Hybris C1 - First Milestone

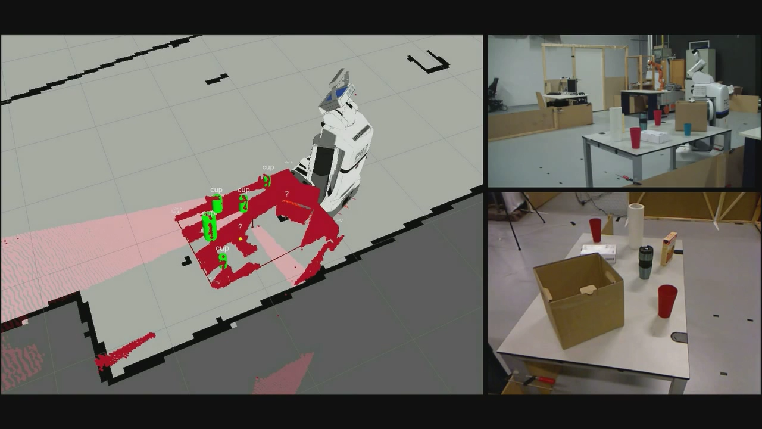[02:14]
The planning system generates the sequence of actions to achieve this task. In our scenario, this involves moving to observation positions and triggering the acquisition and processing of sensor data.
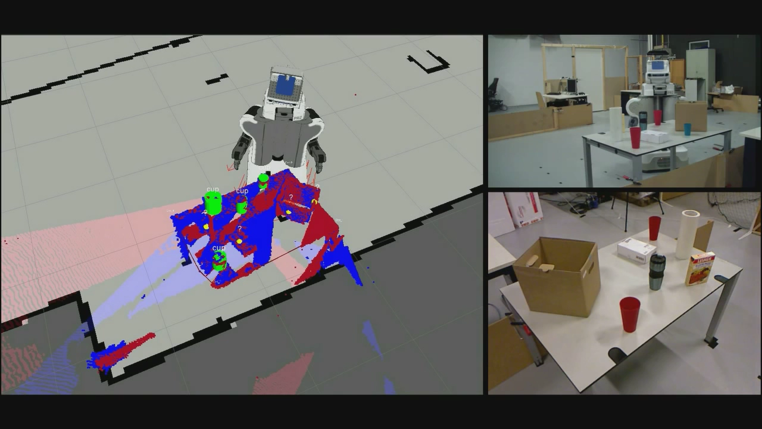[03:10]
From each viewpoint of the table, the robot captures the scene at one timestamp and initiates the merging procedures with the data recorded so far. In particular, we are concerned with the recorded point clouds that capture the scene in front of the robot.
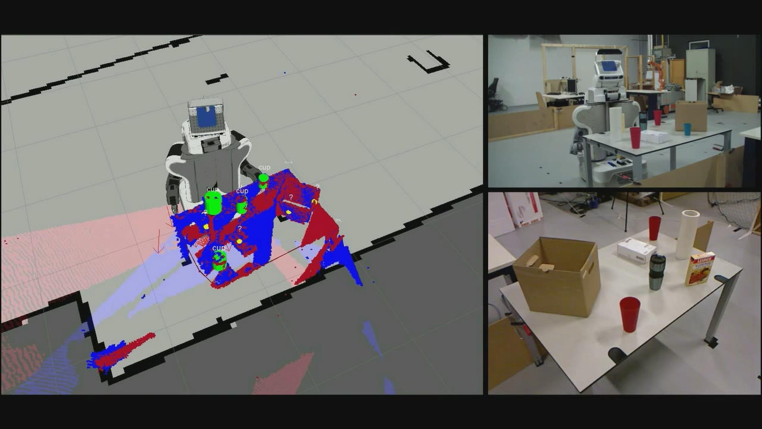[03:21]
We load the most recent point cloud from the recorded timestamps and use the stored coordinate system transforms to transform all point clouds into one common reference frame, which is established here by AMCL localization. However, typical localization errors can lead to suboptimal merging results of the point clouds. Hence, we then apply two iterative closest point steps to achieve a better alignment of the point clouds.
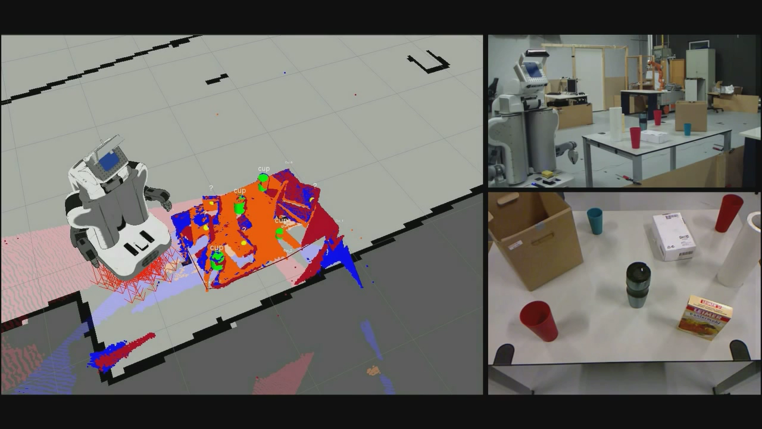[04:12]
After extracting the clusters representing the objects on the table, the system attempts to identify cups it has seen before. This is done by comparing the detected dimensions of the objects to those of the cups. Moreover, the similarity of an object to a cup is computed based on how well the point clouds resemble a cylindrical shape. This is done by fitting a cylindrical model to each object and determining if a large ratio of the points lie on this cylinder. Using a confidence value based on these two criteria sometimes leads to
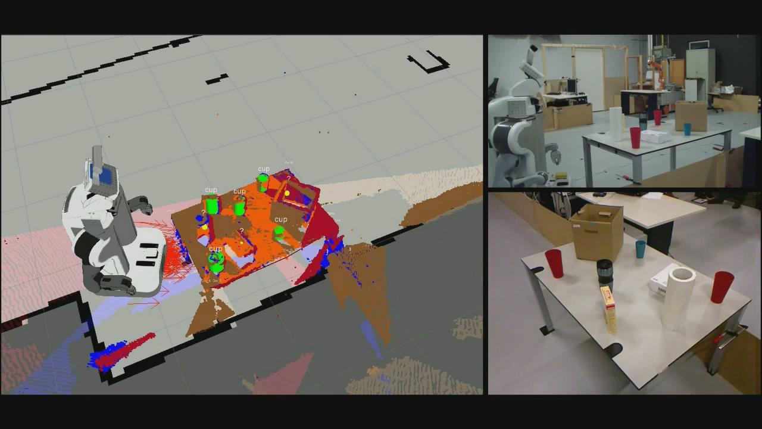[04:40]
false positive detections of cups on the table from certain view angles. This can happen due to partial object views resulting from occlusions. It can also happen, for example, when an object resembles a cup in shape and size. However, after merging the point clouds from all the views in our experiments, the robot could always tell with good certainty whether a certain object is a cup it knows or an unknown object. You can now see on the left the final result of the perception pipeline.
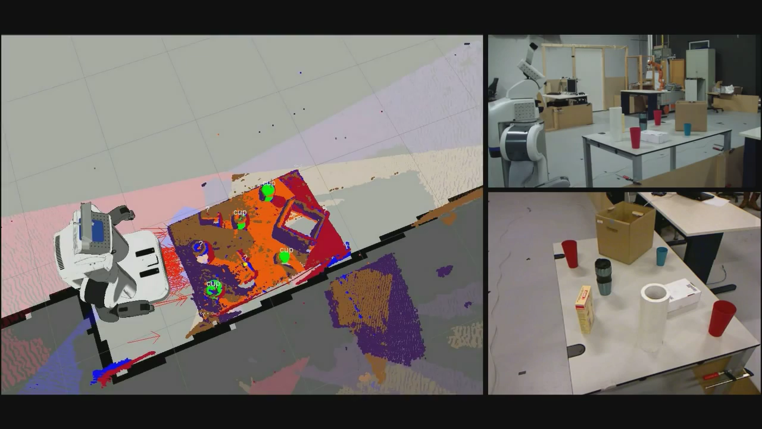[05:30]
The system did not confuse them with other unknown objects, which are here indicated by question marks. This baseline system will also serve as a testbed for our upcoming experiments and to identify future research issues.